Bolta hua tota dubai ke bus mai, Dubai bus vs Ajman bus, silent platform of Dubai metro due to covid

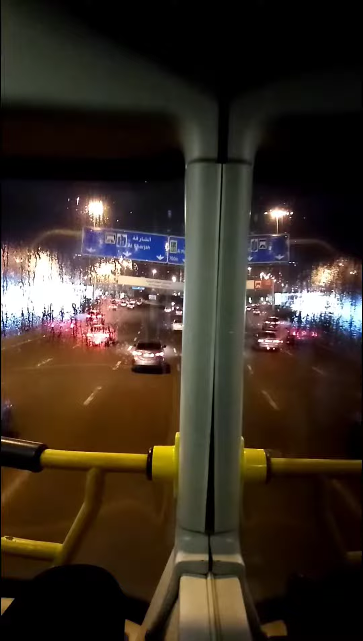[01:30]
ڈبل ڈیکر بس میں دو پہلی سیٹ میں بیٹھنے کا مزہ ہی اللہ گیا اور جو بلڈک دیکھنا ہے وہاں یہ دیکھئے کتنا اچھا ہے ماشاءاللہ موسیقی موسیقی